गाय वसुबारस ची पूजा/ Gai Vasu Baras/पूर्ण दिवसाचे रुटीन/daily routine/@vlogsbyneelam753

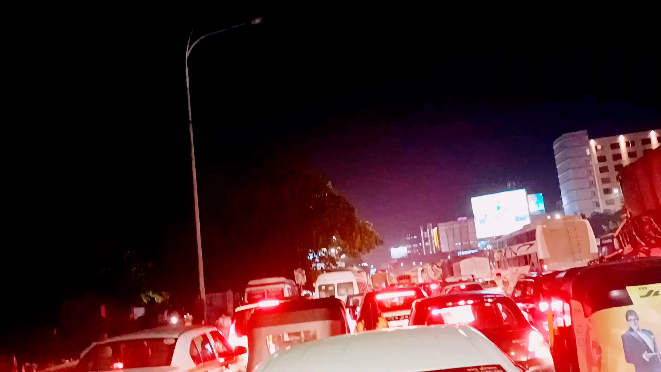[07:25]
तुम्ही पावुशकता आलोदो फुल ट्राफिक होती आणि जितेदा पंदर विस मिंट लागा जिती था एक तस लागला